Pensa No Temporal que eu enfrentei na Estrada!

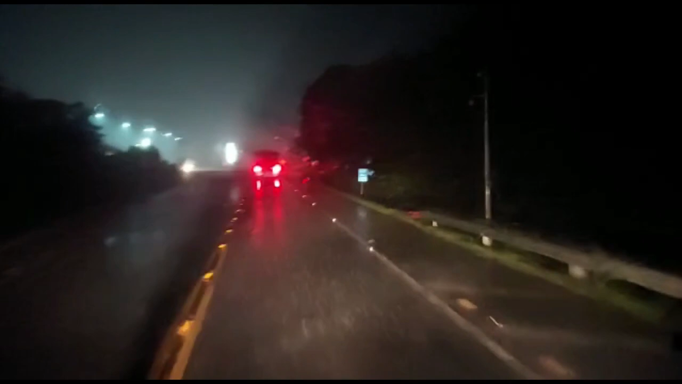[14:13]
9:30 da noite, olha a chuvarada aqui, gente. Eu até vou parar por esse posto aqui, ó. Ficar por aqui mesmo. Porque é muita chuva, muita tempestade, trovoada, e tem bastante espaço aqui, ó.
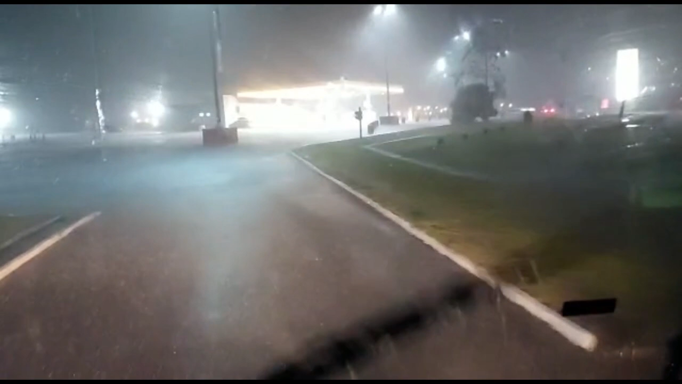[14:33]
Eu vou aproveitar e vou ficar por aqui mesmo. Amanhã eu sigo viagem. Queria chegar hoje por lá, mas não vou arriscar, não.
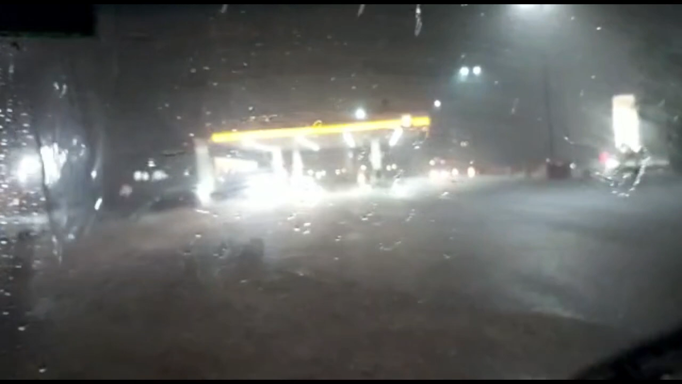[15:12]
Só carro parando porque é muita chuva com vento, gente. Olha isso, eu tô toda torta aqui. Mas vou ficar assim mesmo, porque eu não tô enxergando nada.